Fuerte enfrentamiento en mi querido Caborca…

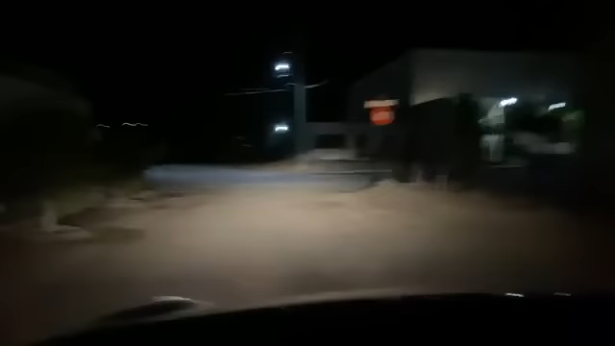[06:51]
Aquí fueron donde se... En este callejón.
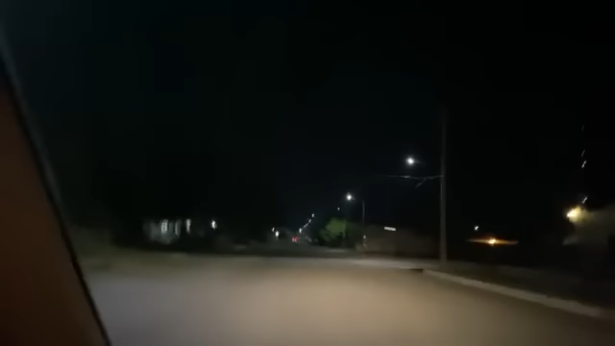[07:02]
¿Lo sacaste? No. Aquí fueron donde se efectuaron las primeras detonaciones. Ya. Acá.
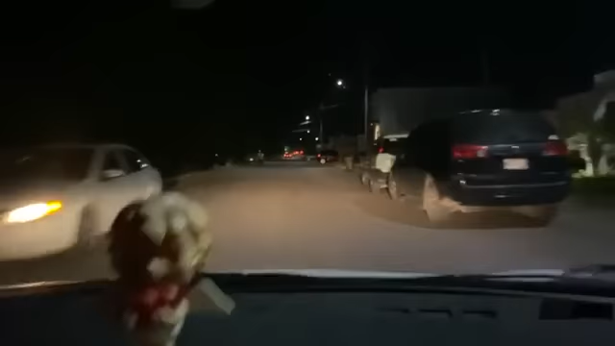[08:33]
Movimiento de vehículos para este lado, querido auditorio. Recuérdenlo, Pizzas House está sus servicios, autoparte palo verde para usted. Nos reportaron la balacera por estos lados, ahí en el callejón donde andaba, nomás que no traía el Sparlight, pero ahí debe de estar. Andamos peinando esta zona para ponerle todo el jale a los municipales y estatales.
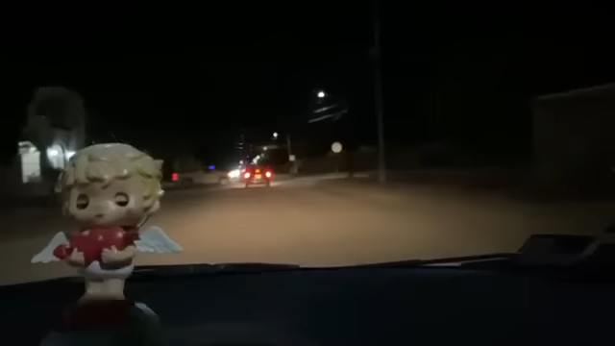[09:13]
Partes, ahí va el ejército, ya nos sentimos seguros. ¡Uop!
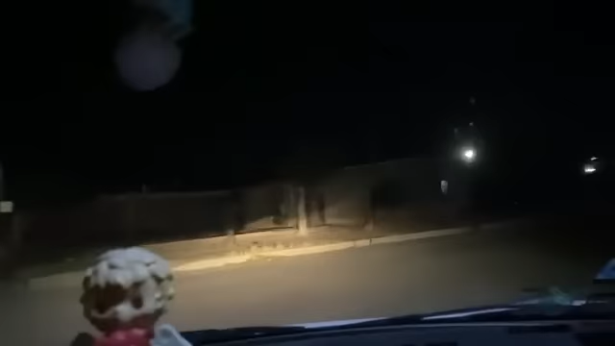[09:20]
Pues aquí andan, aquí andamos.
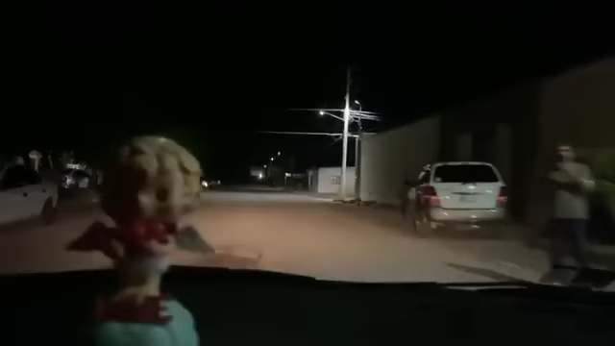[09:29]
¡Uop! Por la 14.
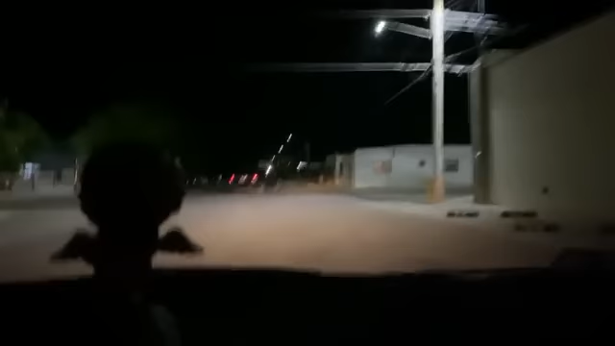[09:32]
¿Esta es la 14? Sí, 14J.
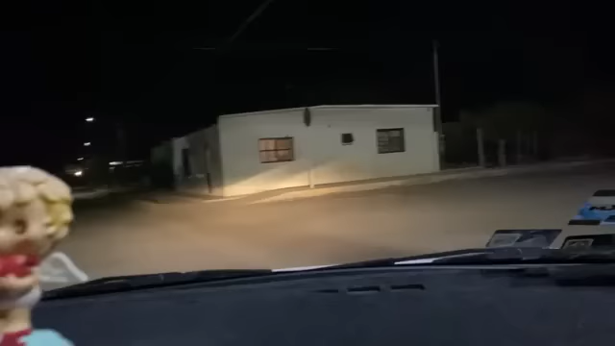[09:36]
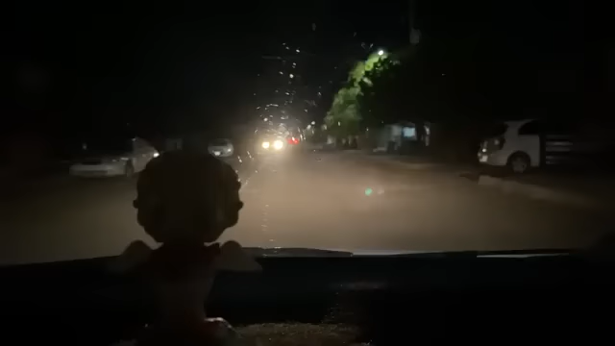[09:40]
Por la 14J, les informo a autoridades, fue donde empezó la bala. ¿Qué dice ahí arriba? Avenida Torres, calle Pitiquito. Avenida Torres y calle Pitiquito. Vamos a regresar.
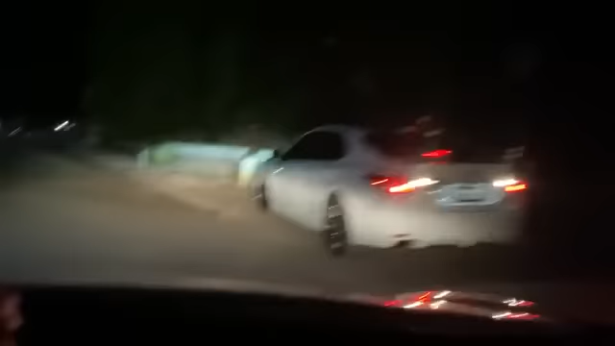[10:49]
Ahí, 14. ¿Dónde está el super por la Tubutama?
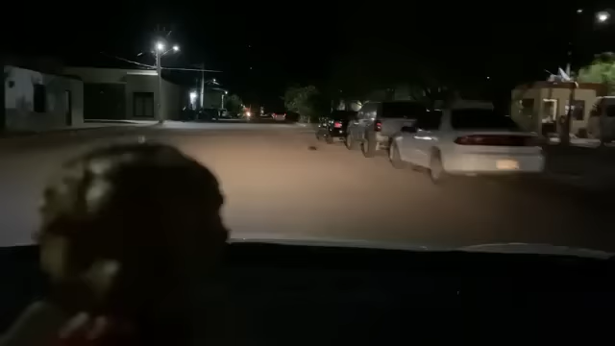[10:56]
¿Cuál era tu Tubutama? La que va y sale para el de Tres Cibeles. ¿Pues es esta? Sí, pues aquí en el super.
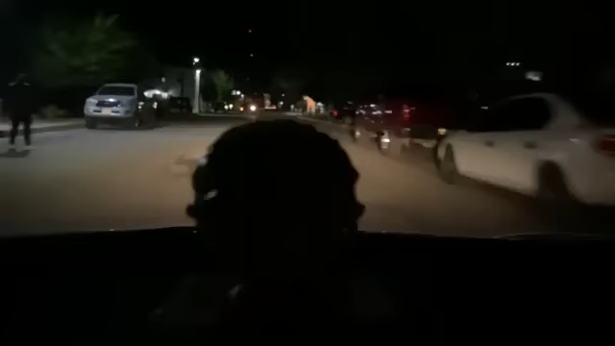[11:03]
Que aquí en la esquina fue que hay muchos vidrios quebrados. En una casa.
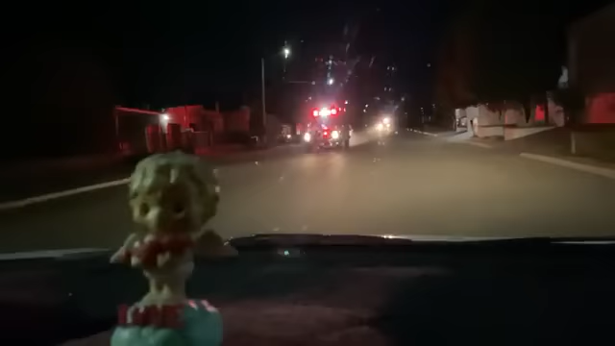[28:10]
Y esto es lo que estamos viviendo. Informamos que nos vamos donde tiraron otro carro.
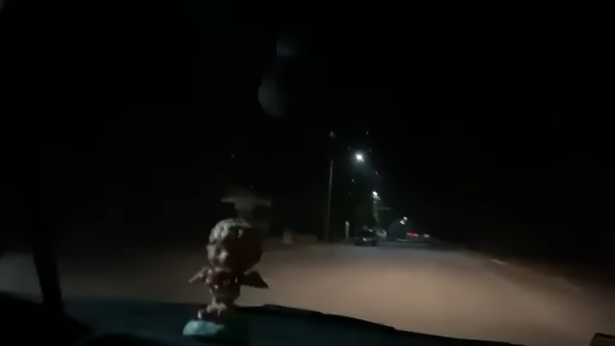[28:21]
Aquí se están poniendo todas las patrullas. Aquí ya mataron a unas gentes, ya las ejecutaron. Estamos yendo a otro evento donde ahorita, hace unos instantes, repito, hubo una balacera. Dejan a uno en el motel del camino. Vamos al otro hecho, donde se cambian de carro, al parecer, tiran otro vehículo.
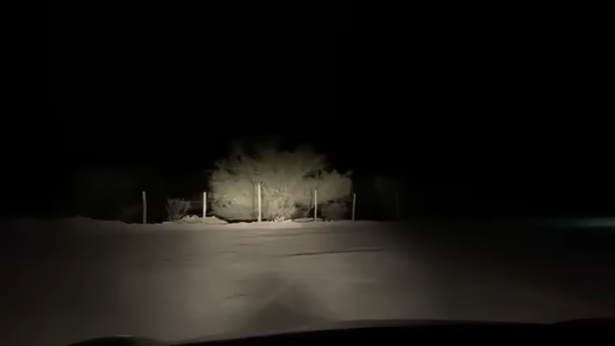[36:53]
No se ve nada. ¿Qué fue? Ah, en la calle que está atrás. Sobre. Y pues esperemos sacar para el lavado nomás. Por eso estoy en el derecho.
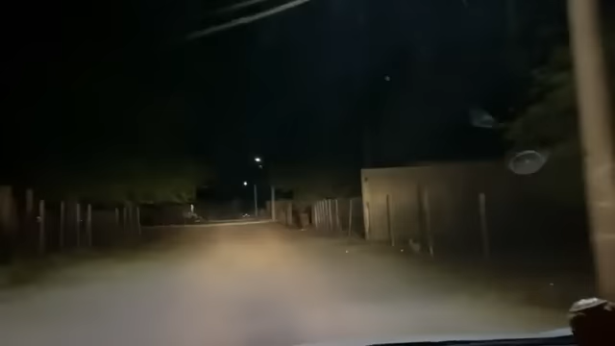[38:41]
Minuto a minuto andamos en la huerta. Pues no sé qué huerta será. Pero pues aquí estamos. Y ahí está. ¿Es un vehículo? Ese es el carro, pero abandonado. ¿Está balaseado? Chocado. Afirmativo.
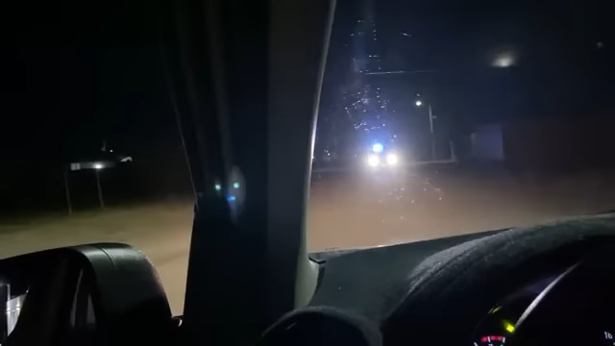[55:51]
Ahí viene la policía estatal. ¿No les digo? No, ya les digo. Buenas noches, oficial.